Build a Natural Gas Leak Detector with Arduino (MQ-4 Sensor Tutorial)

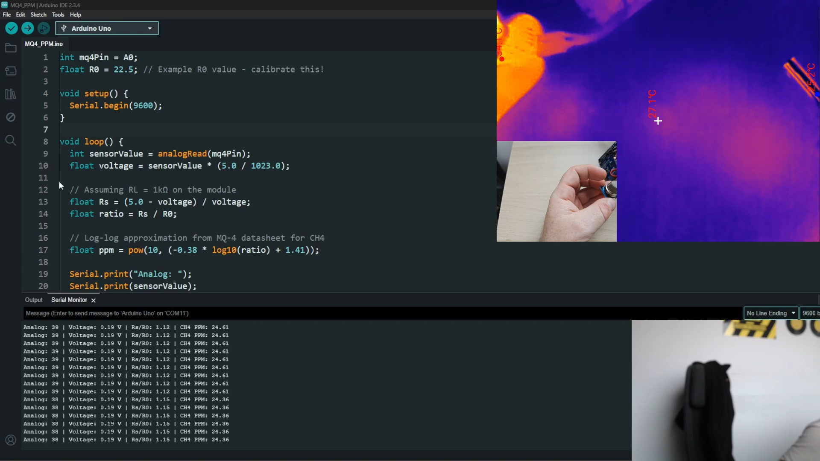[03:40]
And in the building heater, it heats up the sensor's part, like up to 90 degrees in Celsius.
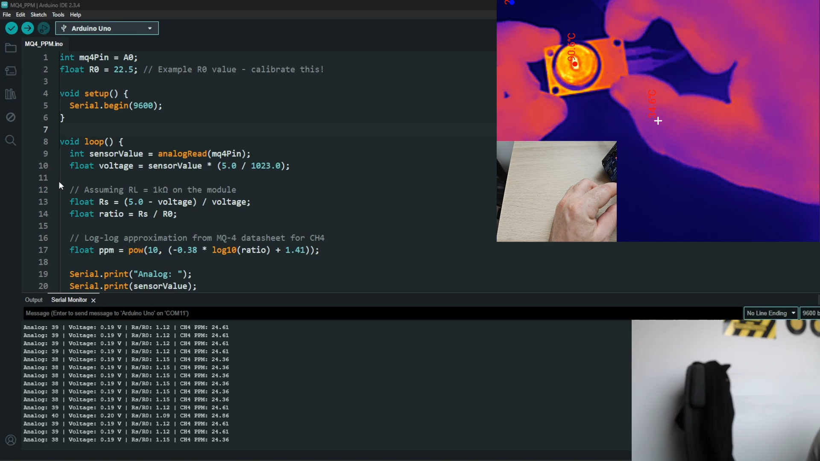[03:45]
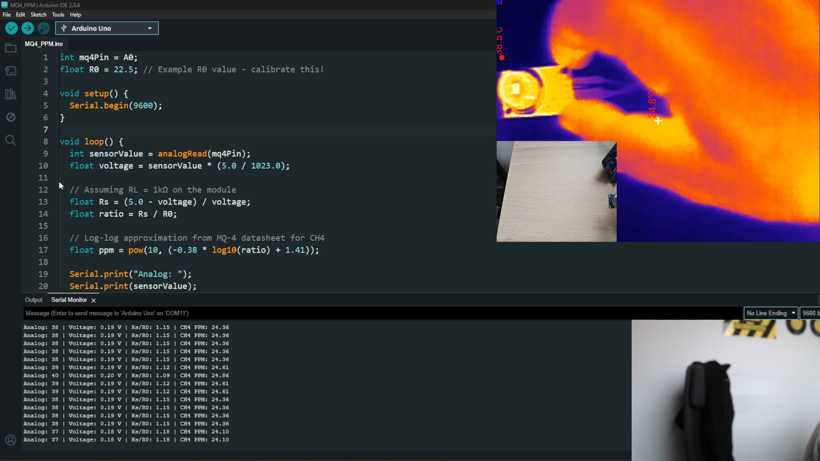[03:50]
And that's how the sensor is measuring. So if you release some gas, you see it acts in a reaction and heats up much, much faster.
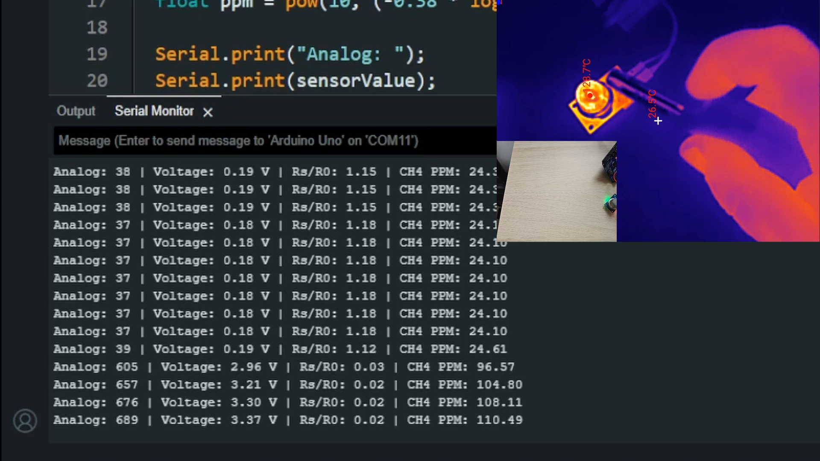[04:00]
And also the values starting to increase. If you do some flame,
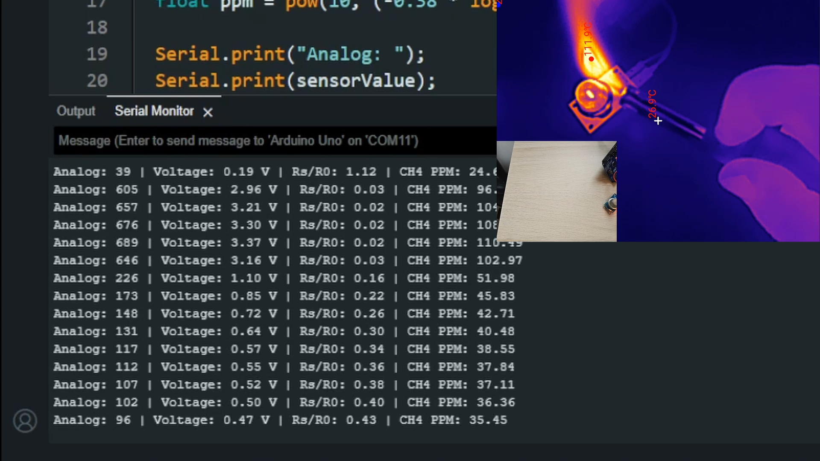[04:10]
then it is not really detecting well.